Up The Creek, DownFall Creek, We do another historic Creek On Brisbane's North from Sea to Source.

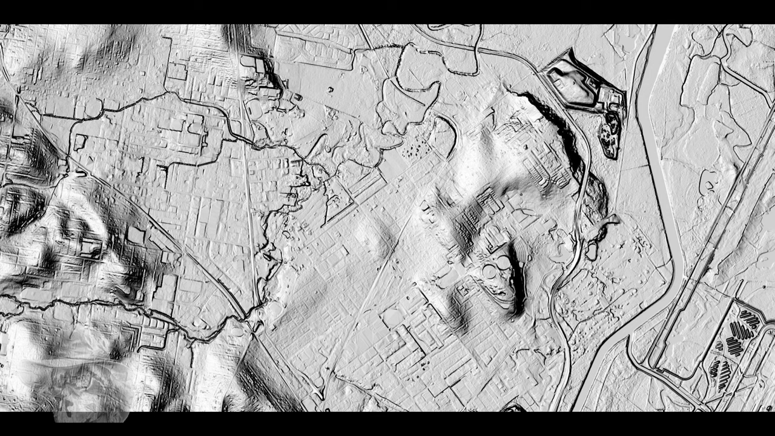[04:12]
You can see that raised area there. We'll look more into that on the walkabout. Just track it up. It's a little hard to follow here, so I've done a track for you.
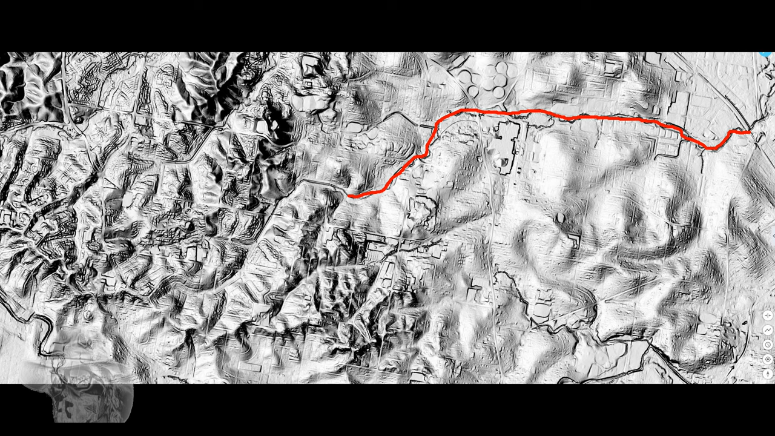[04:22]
That starts at the road at Virginia, runs through Chermside there, up into Everton Hills, and that's where it ends, just there. Just past Old Northern Road, or Old North Road, or Old Northern Road.